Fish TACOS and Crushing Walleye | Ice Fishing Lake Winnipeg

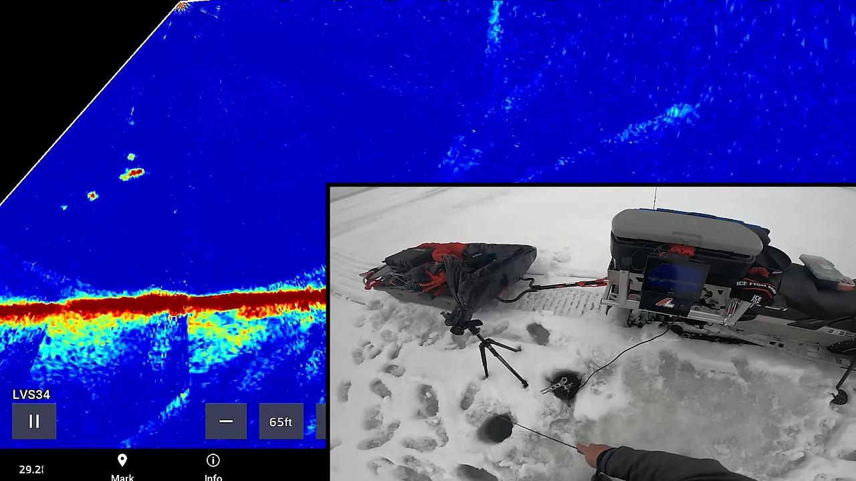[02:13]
Come on. Come on. There we go. Okay, well, it's taken an hour.
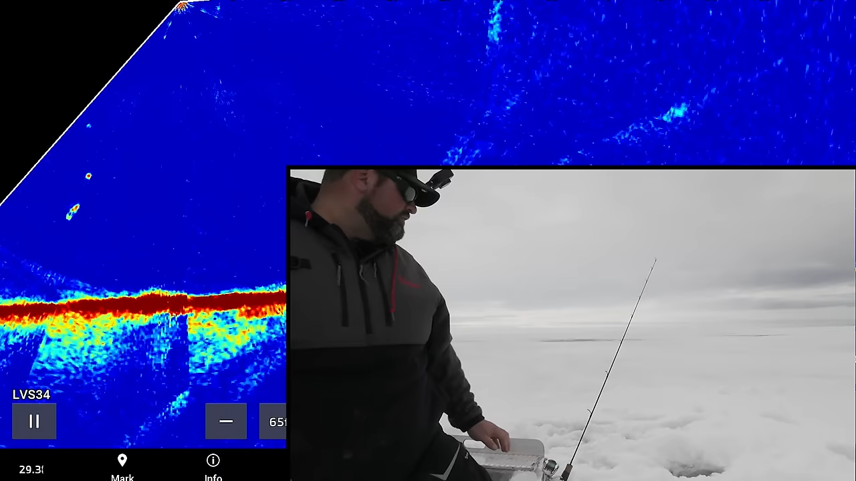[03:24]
There's a fish on my rattle bait right now too. Some going so slow, some not really moving much at all. And I'm like, you know what? I think it's time to possibly move. And then boom, I got a fish to eat. So now I think I'm gonna wait a little bit longer. Maybe now that these fish are starting to move through, maybe I'll get a bite. This one's on the rattle bait. Drilling this extra hole was smart.
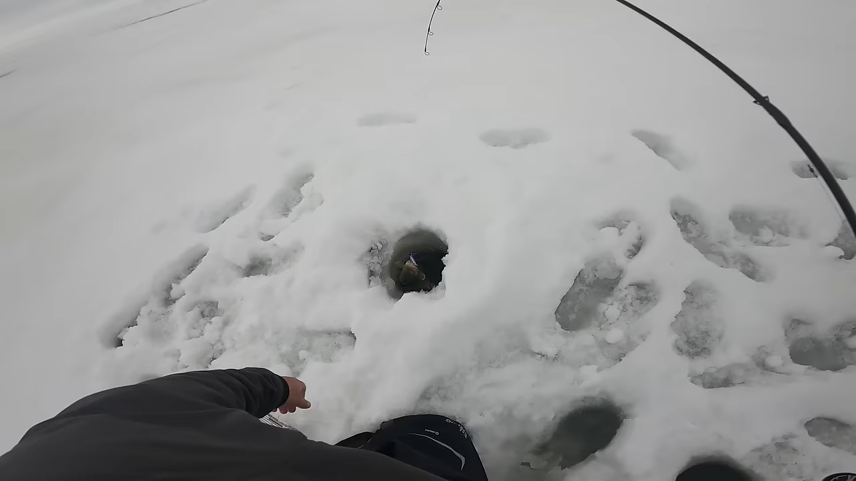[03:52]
And there's my eater. Nice. There's my eater. We're having fish tacos after all today.
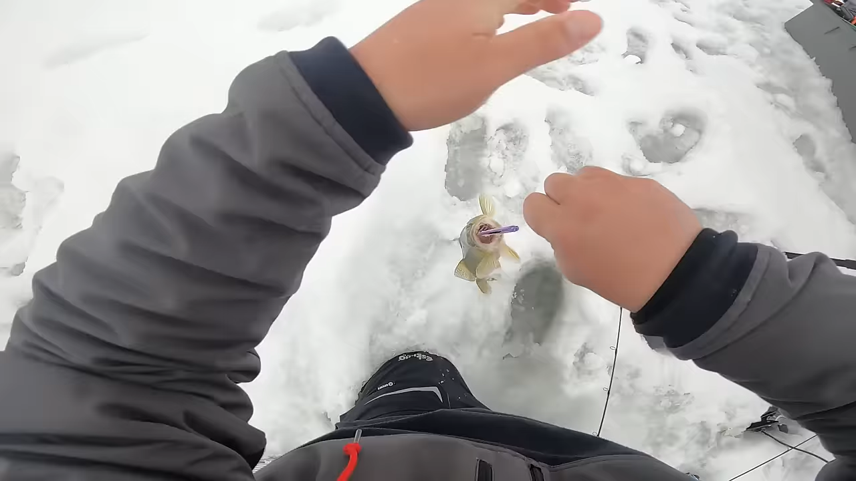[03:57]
Well, that one is staying in or on top of the ice, I should say. I shouldn't hold it over that hole because it's going to flop out of my hand, go down, and I'm not going to have a fish for shore lunch. Fish tacos on the ice, life is good.
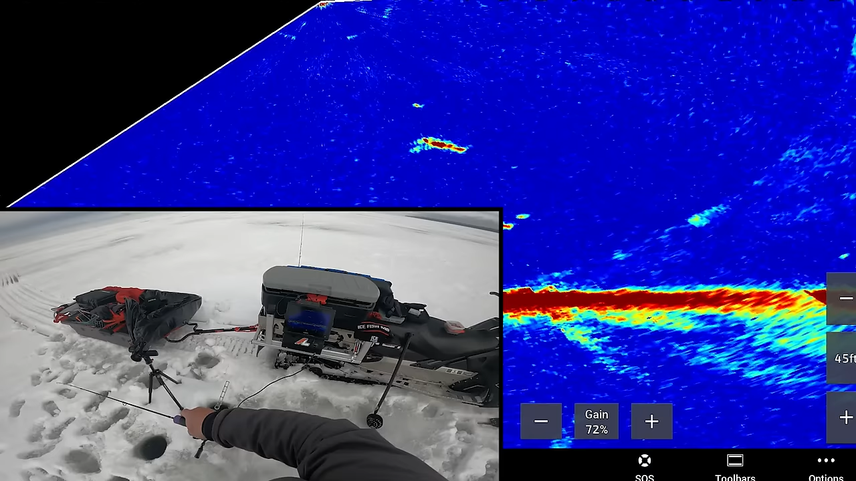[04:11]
Come on, do it, do it, do it. That fish is like right below the ice, 5 feet below the ice.
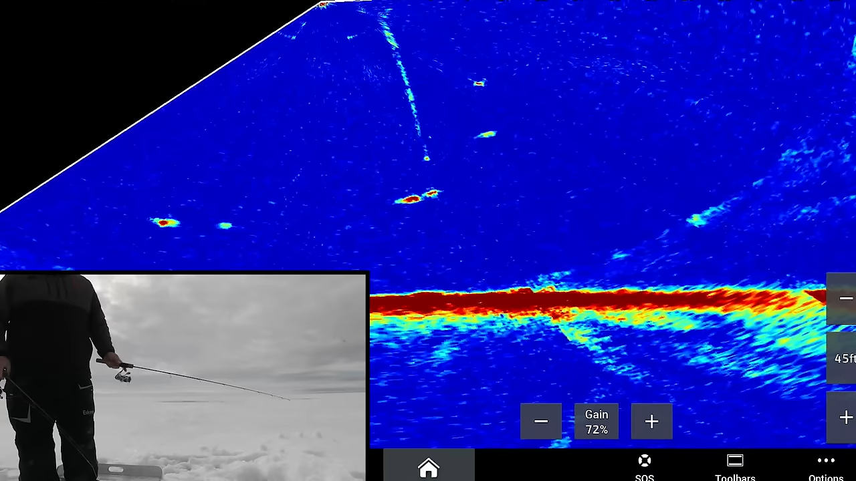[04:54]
Jeez, that one was just hit me like a rocket.
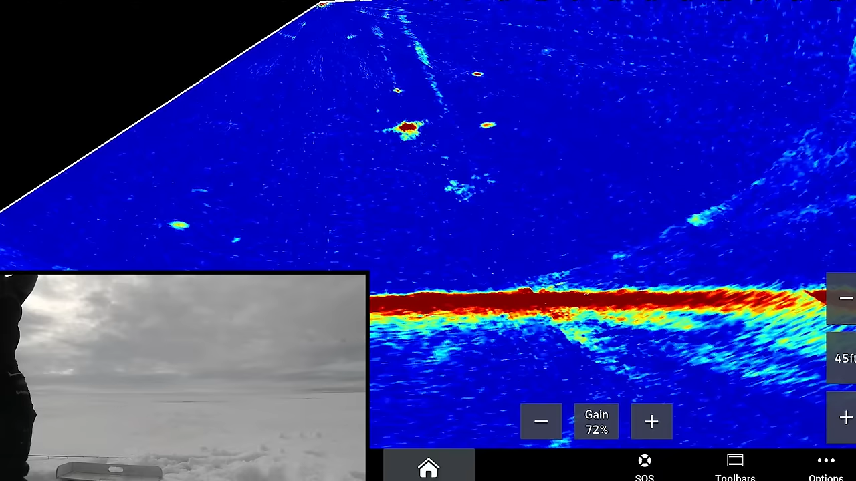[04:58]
What a change.
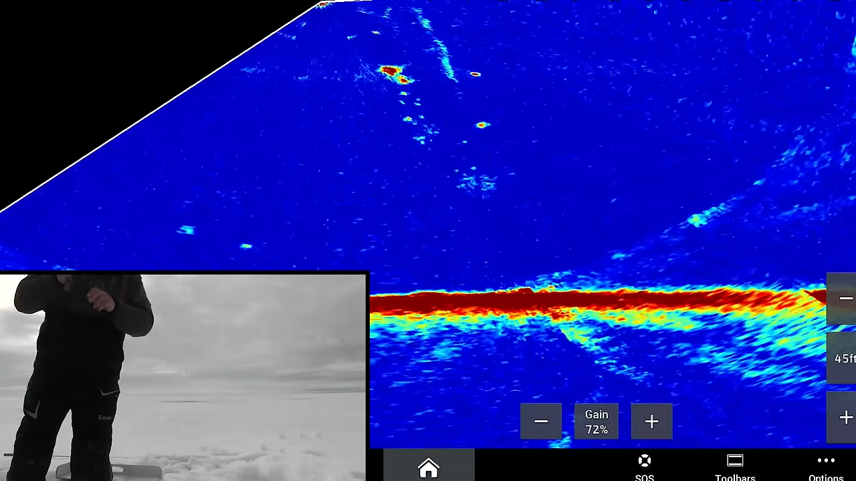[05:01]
I went from catching nothing, seeing nothing, to just having fish come through the screen like crazy.
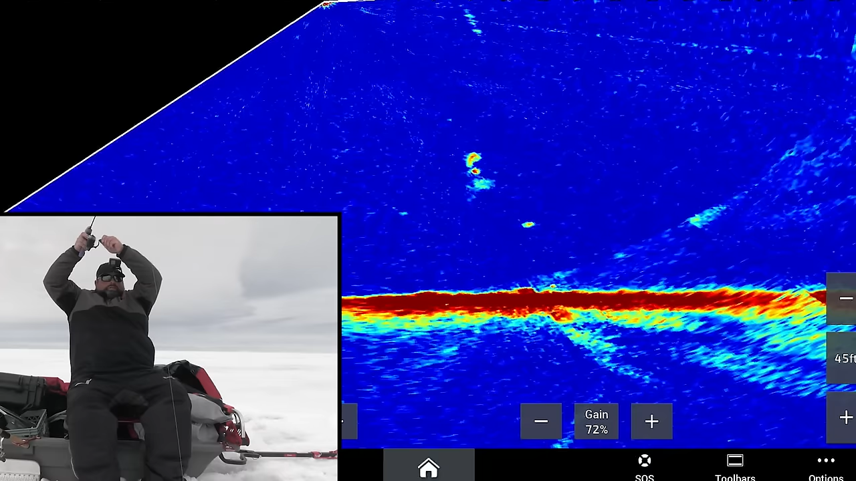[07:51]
That's a big fish. There we go, I got him. I'm sure this is a big one, or bigger anyway. I don't know, I'm zoomed out really far right now too, or zoomed in really far. I'm sure it's decent fish.
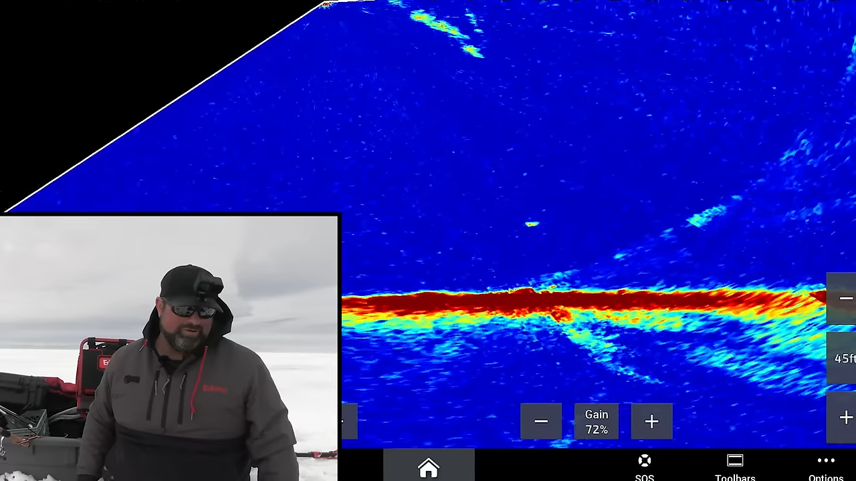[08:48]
After yesterday grinding out on four different spots, just trying to figure out, that thing shot down like a rocket. Wow. Hammered down there.
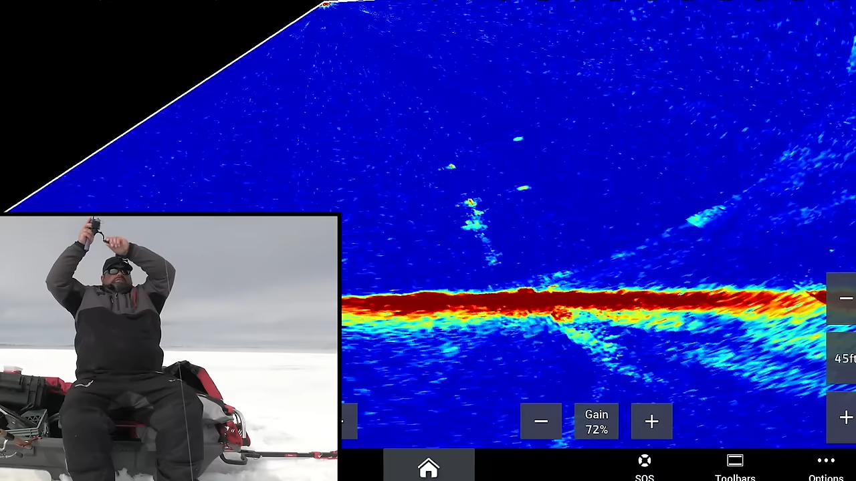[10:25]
Little guy. This one's smaller, I think. I let him eat, and then I kind of let him level for a second, and then I gave it to him.
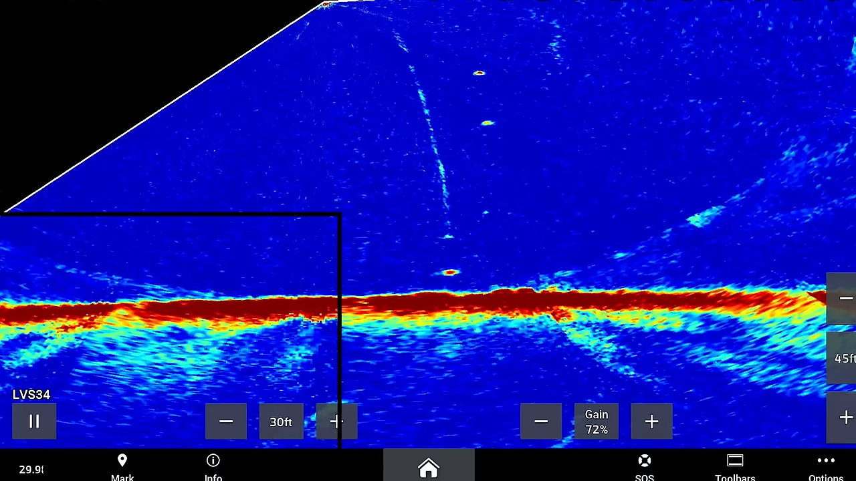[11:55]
There's lots of fish tight to bottom here right now. Come on.
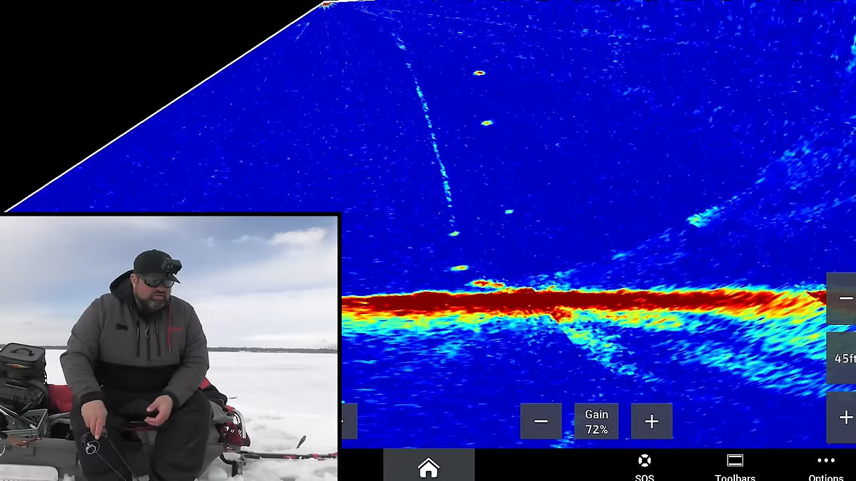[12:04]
Oh yeah. There we go. Wow.